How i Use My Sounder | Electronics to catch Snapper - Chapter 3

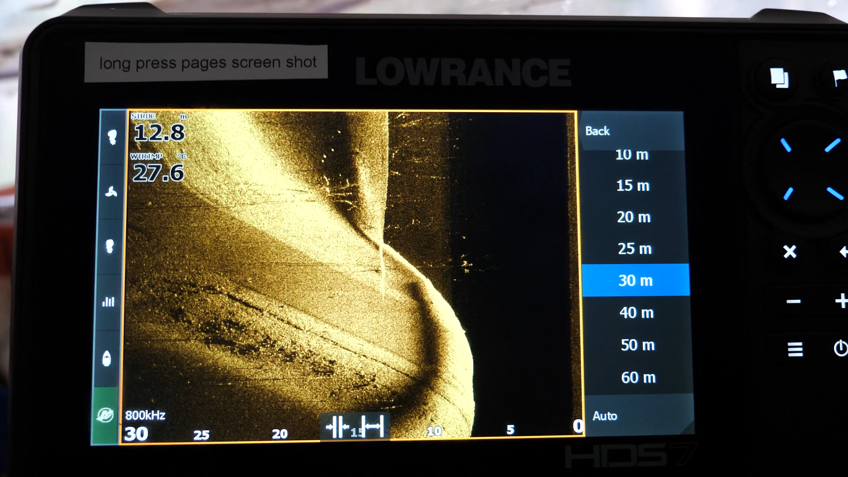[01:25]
Sidescan for finding reefs Squid grounds,
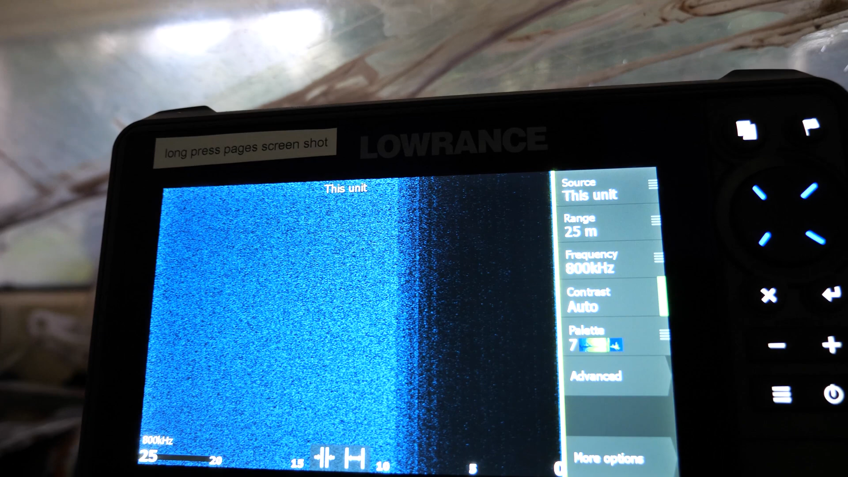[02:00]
And that's the right Sidescan And then if I find the
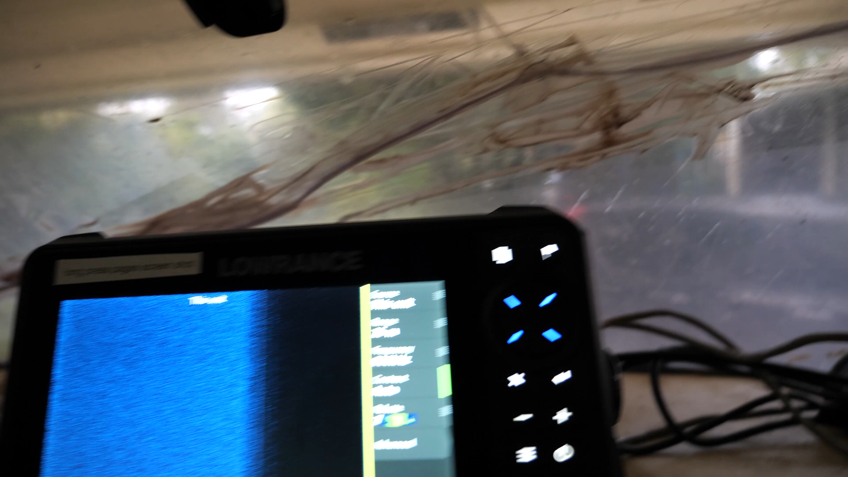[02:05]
reef Say I find a reef here I'll hit a GPS mark out there
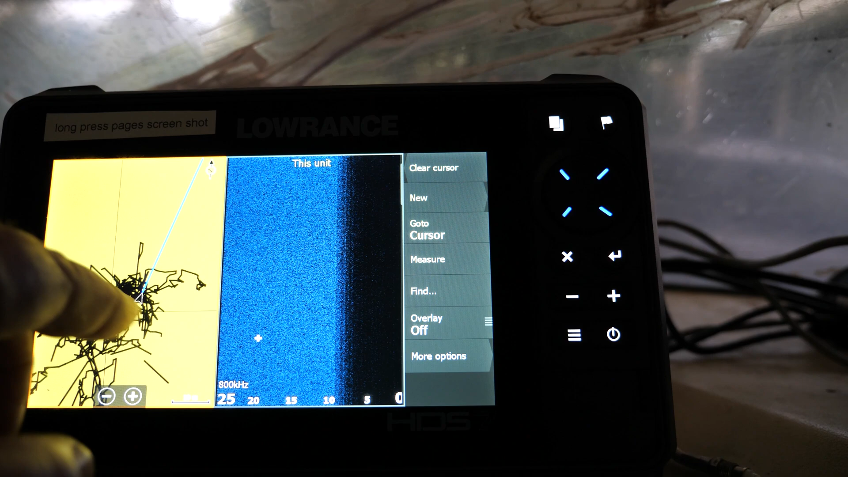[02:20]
Let's say this is the reef So what I'll do is I'll go over to the reef And using the Sidescan part of it
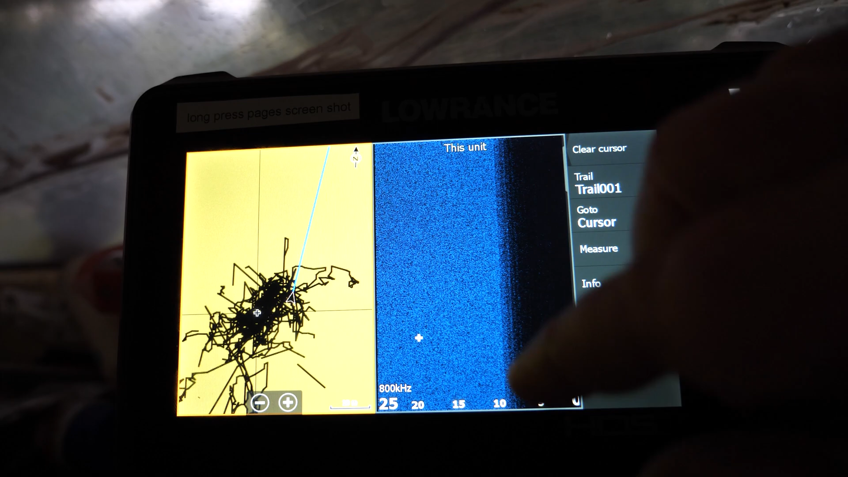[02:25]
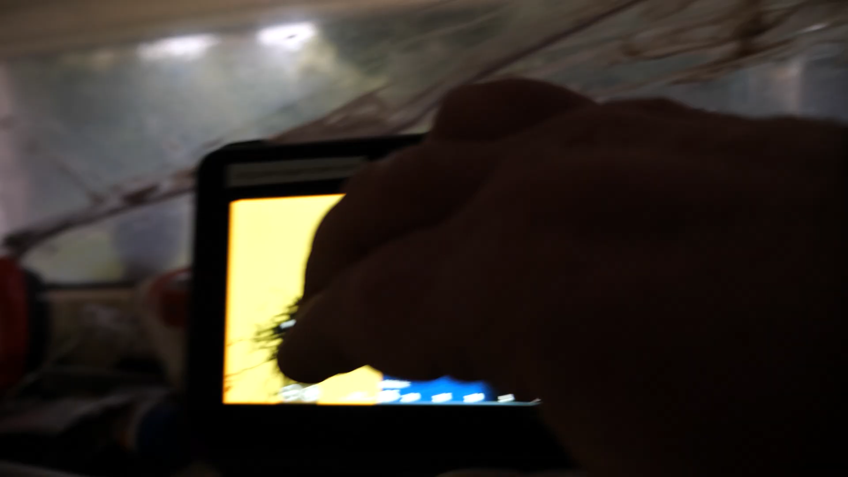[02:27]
I'll mark the reef I won't just put one mark on it I'll put the edges So I'll mark,
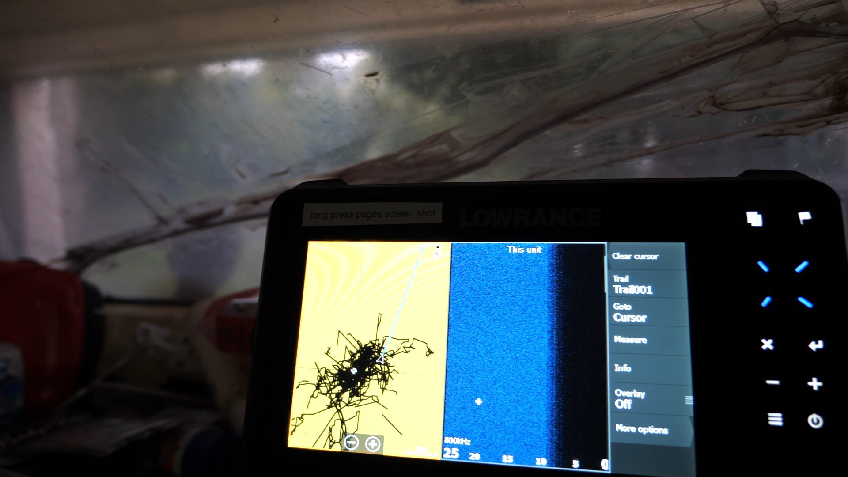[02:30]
I'll have like There'll be four or five GPS marks And I'll mark the edge,
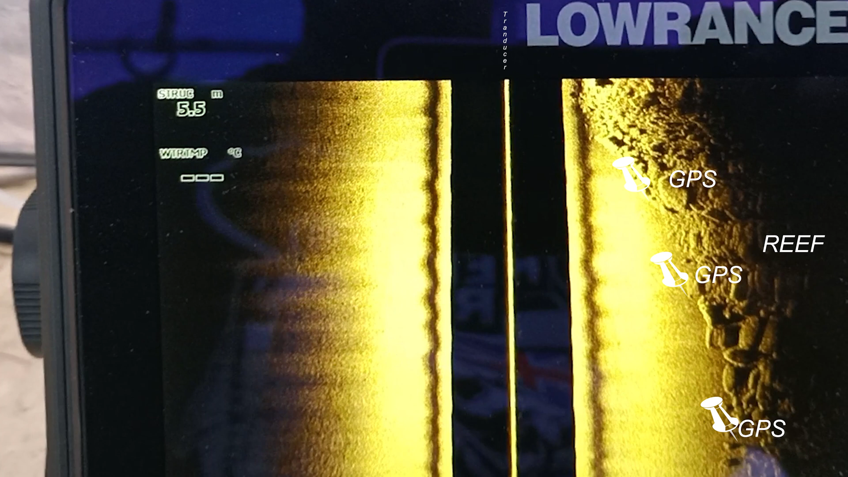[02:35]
On screen: depth 5.5 m
how big it is And then right around So then when I anchor
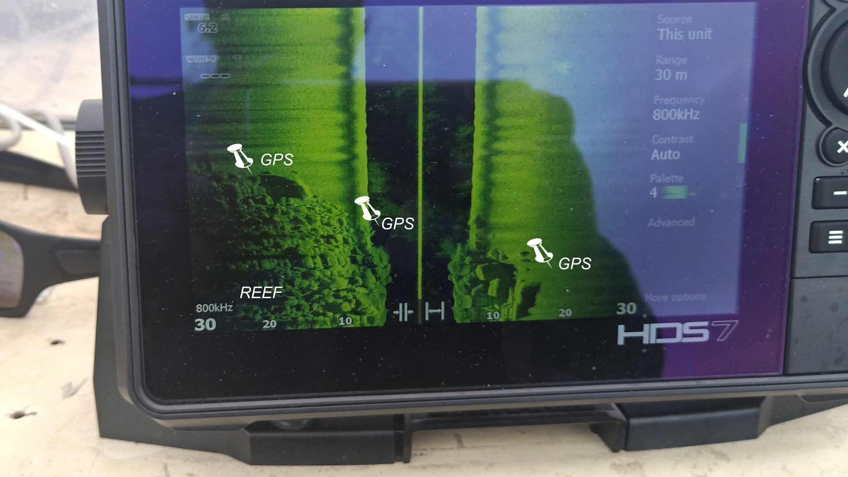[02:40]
I know exactly where I'm anchoring So
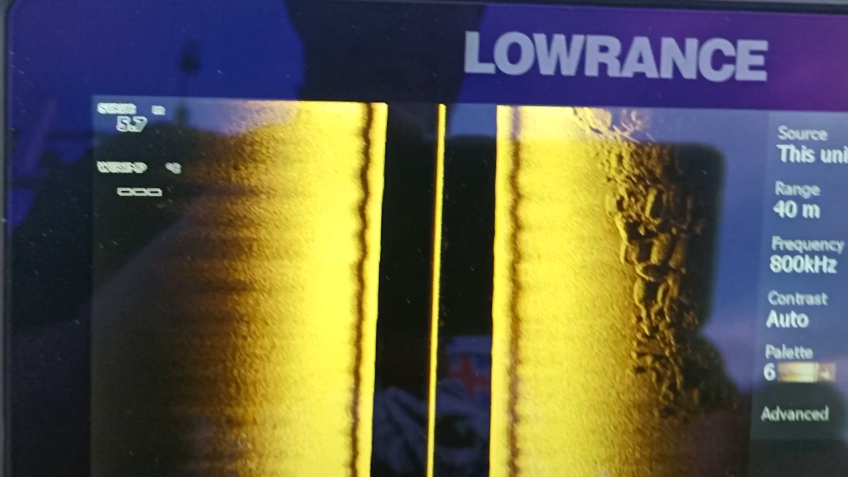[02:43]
next time you go there You've got a full
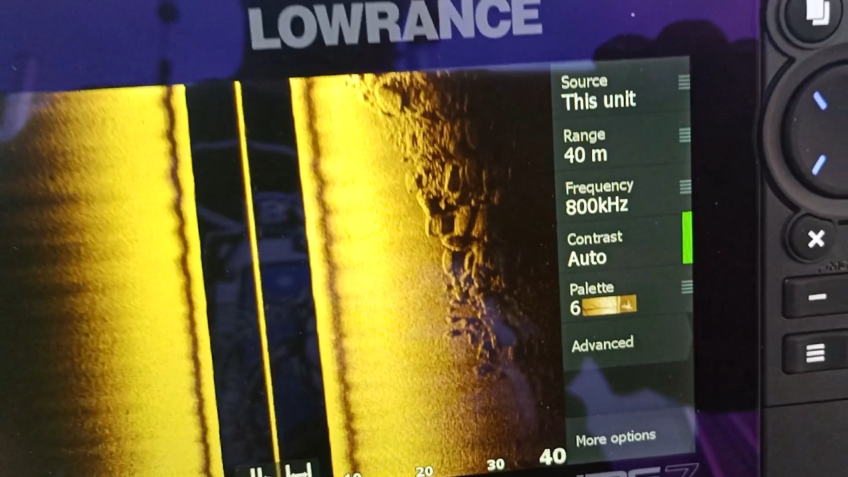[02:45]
perimeter of the reef Essentially you want to fish on the
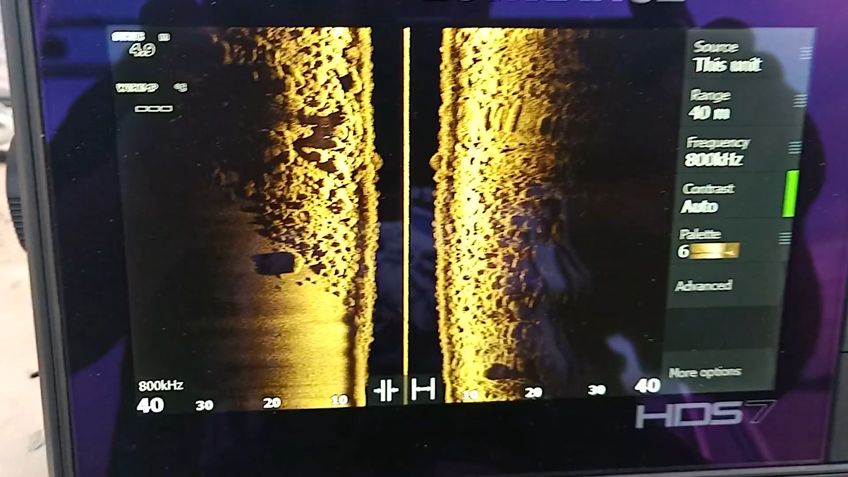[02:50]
edge
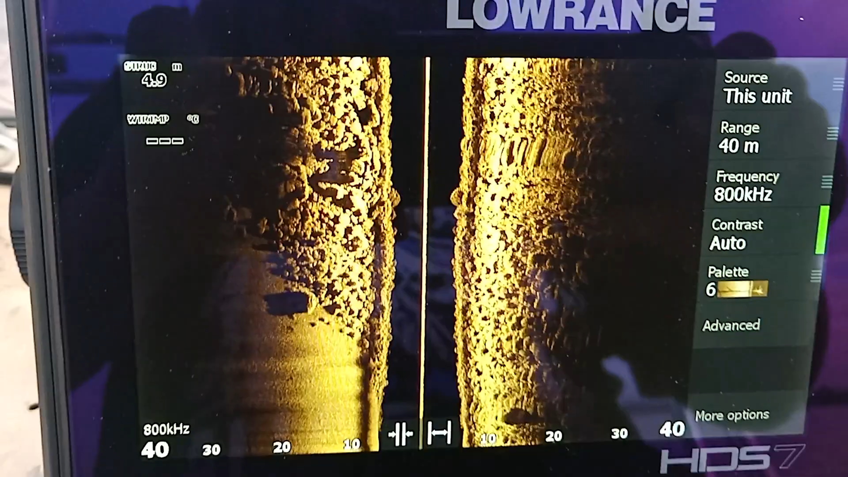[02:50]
of the reef If not smack on it
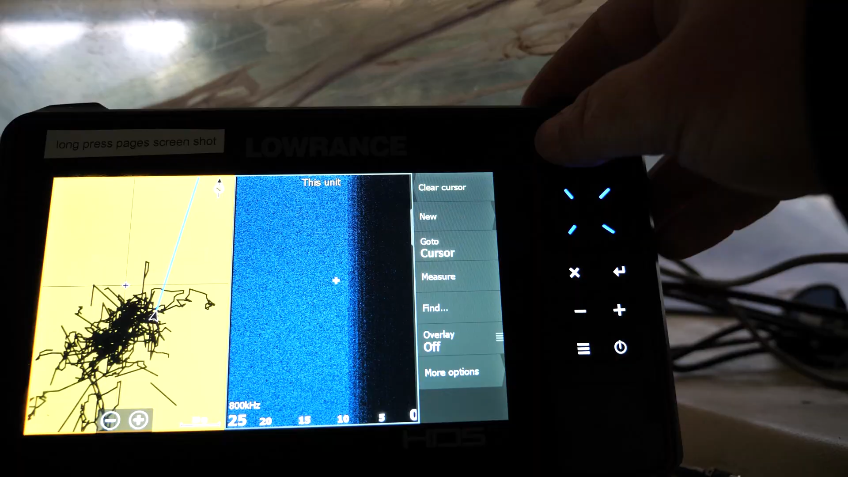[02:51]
Settings for Sidescan So if we go to Sidescan
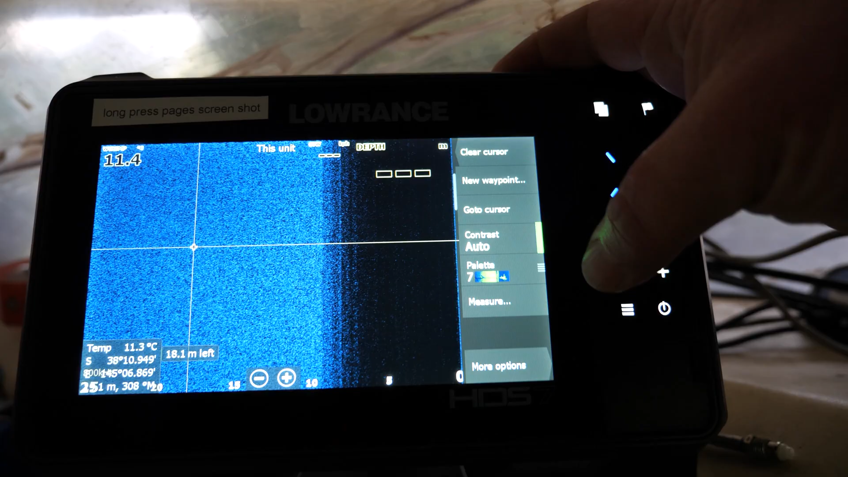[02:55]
Are just pretty basic I
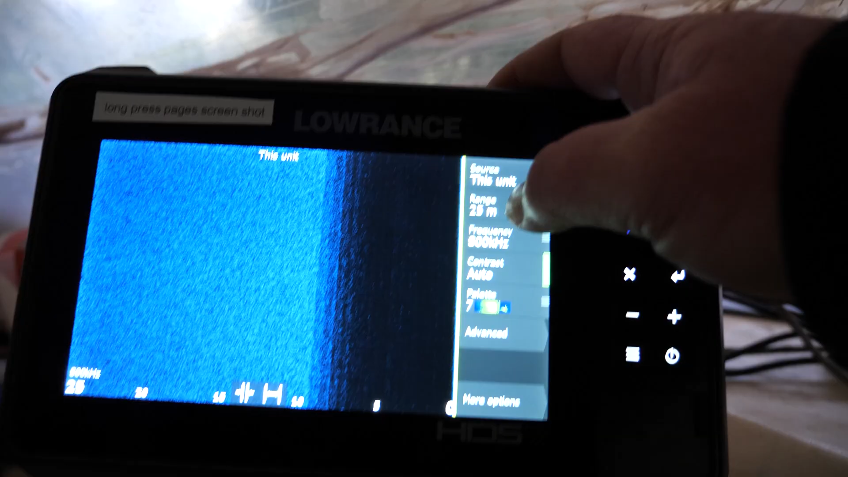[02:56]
don't mess with the range too much anymore Because what it does
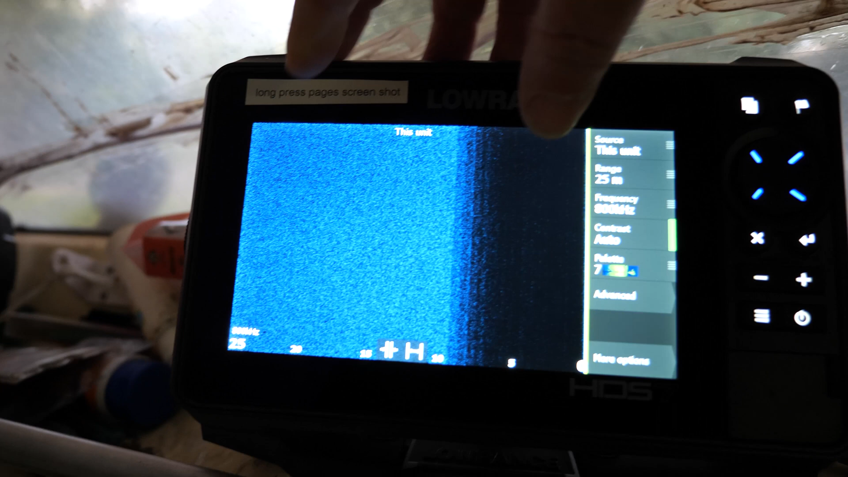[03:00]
If you mess with the range Like say I go right out like that 40 metres You think oh that's good
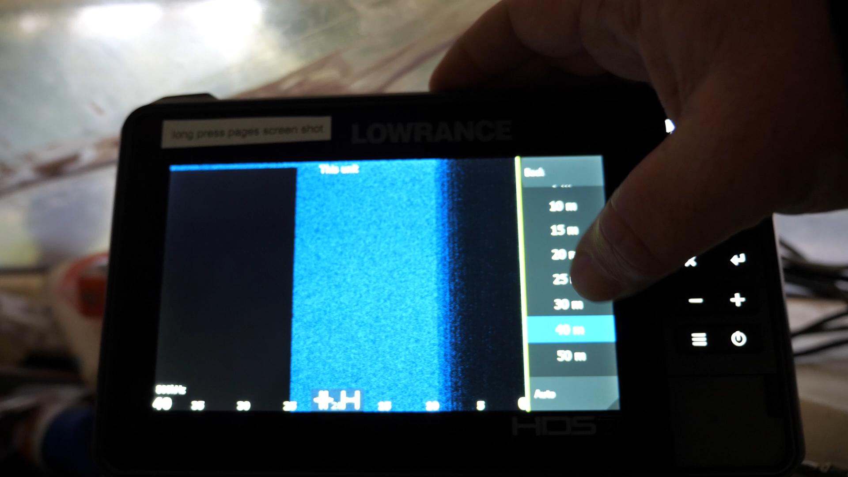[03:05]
But what is What the problem is Is it's hard to see something that
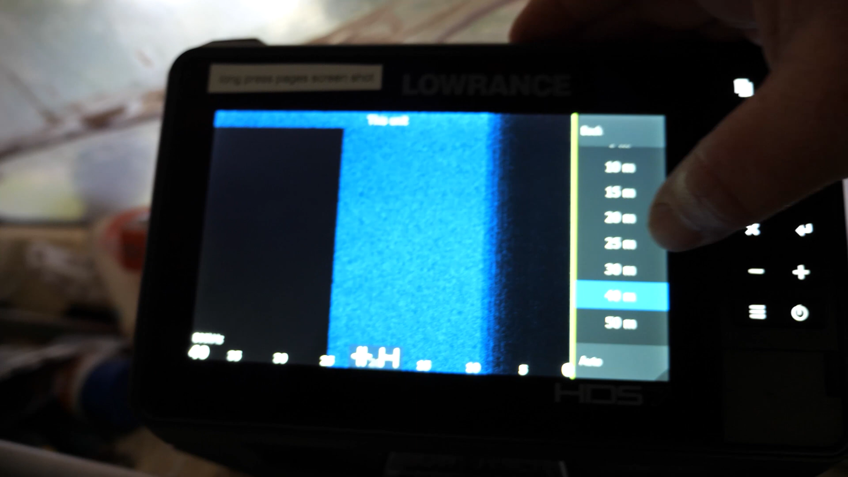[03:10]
On the 25 metre So say there's a little rock there right And it's really